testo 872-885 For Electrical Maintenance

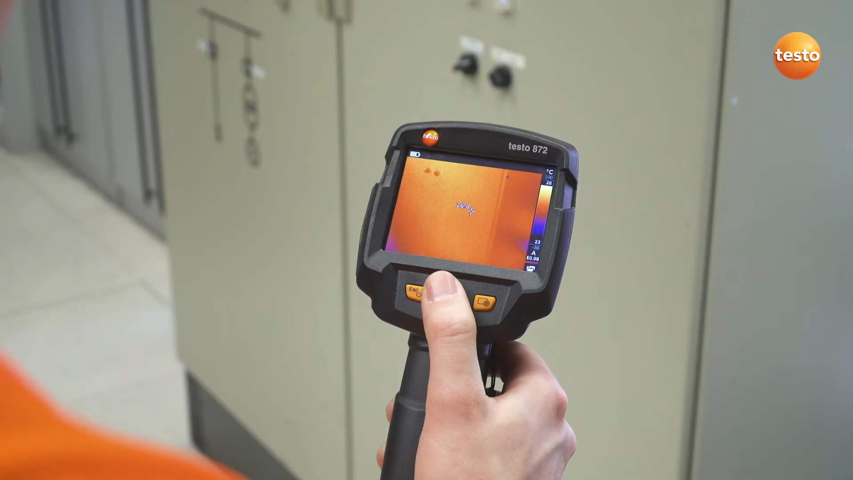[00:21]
In addition to the ambient temperature and scale, we first have to set the emissivity of the measurement object,
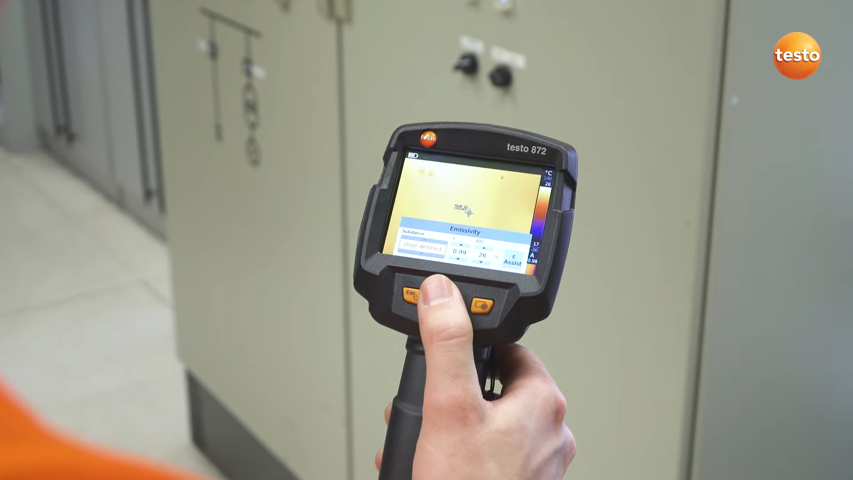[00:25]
in this case an emissivity of 0.95 is recommended.
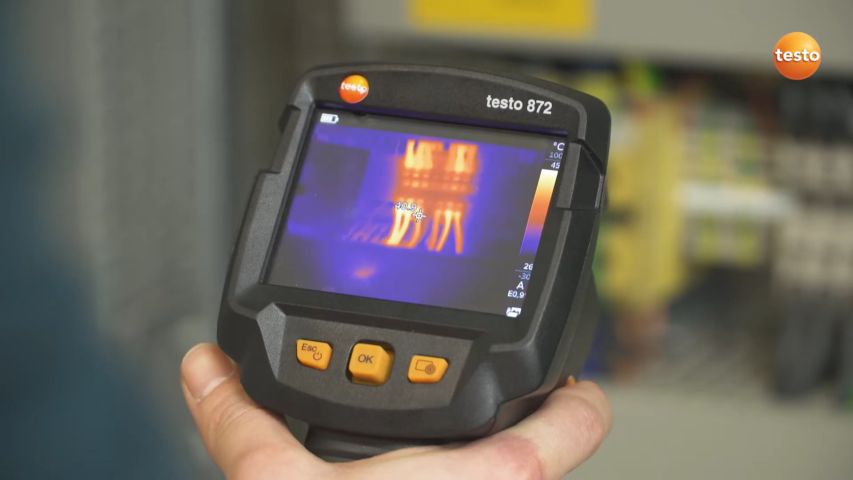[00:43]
They are often very small. That's when the EFov Warner can be very useful. It visualizes which measurement object can be measured from which distance and shows you whether
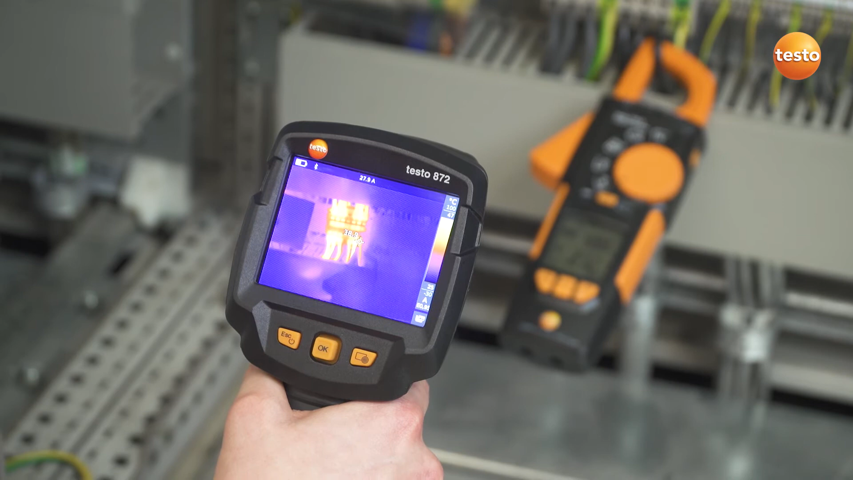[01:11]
This allows you to see in the thermal image whether there is voltage or output at exactly the component being examined. These measurement values are also saved together with the recorded thermal image and can be used
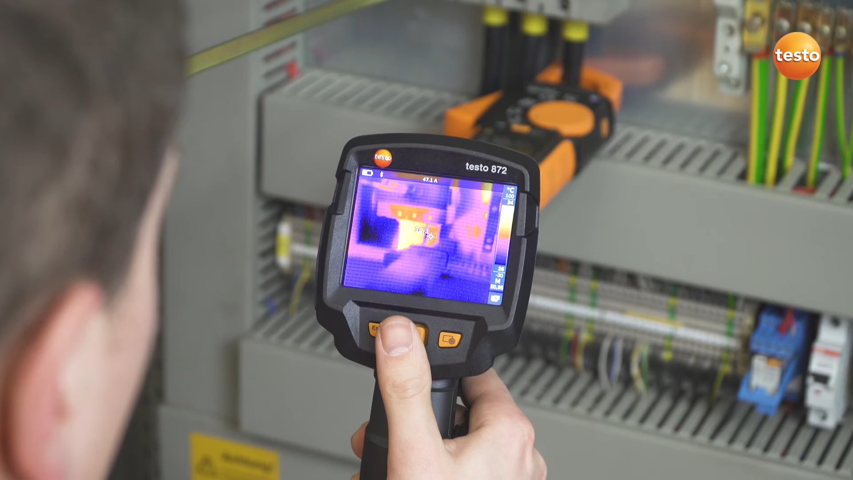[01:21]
in the analysis for an optimum evaluation of the electrical components.
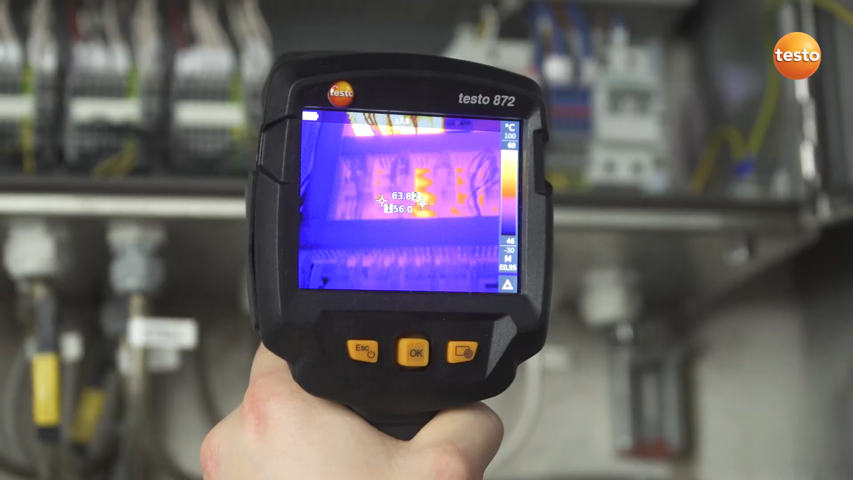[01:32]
In these cases, the Delta T function allows the temperature values from two freely selectable measurement points to be directly compared and the differential temperature read off.
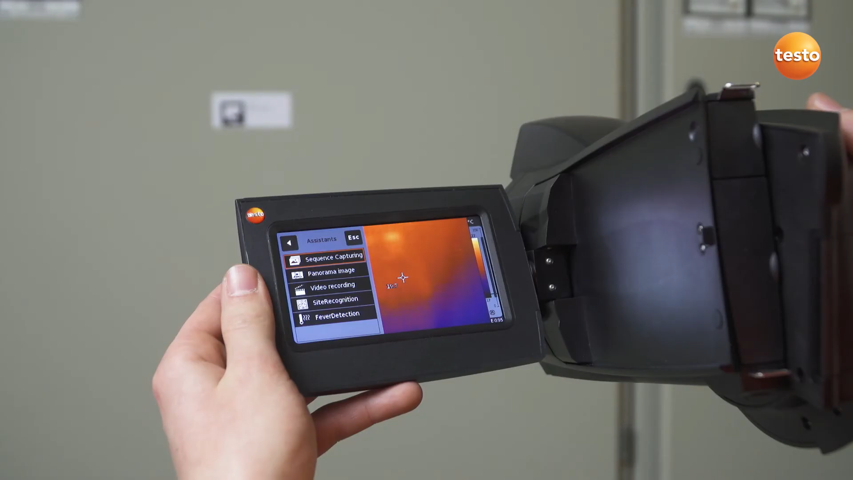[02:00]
The Testo site recognition function was developed for exactly this purpose.
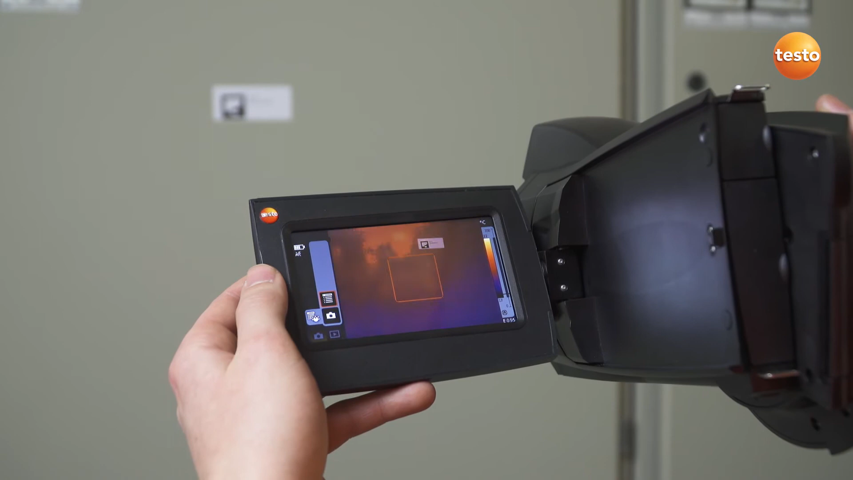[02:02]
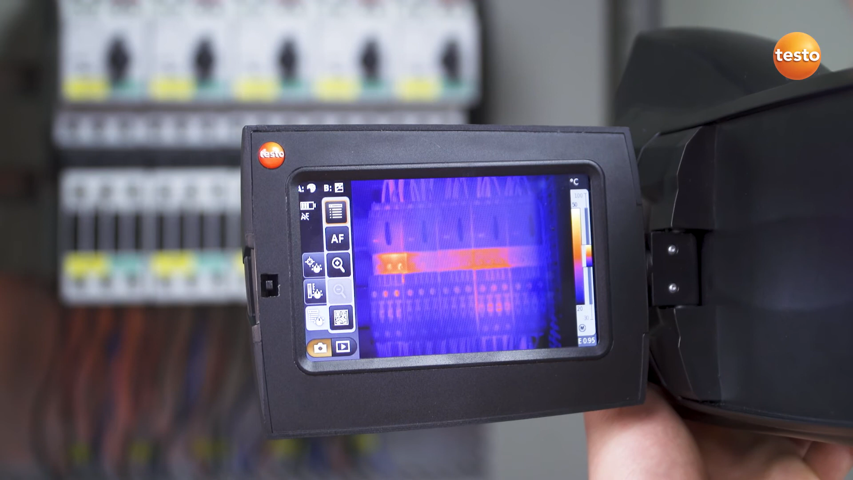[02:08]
The technology ensures fully automatic measuring location recognition along with storage and management of thermal images resulting from inspections.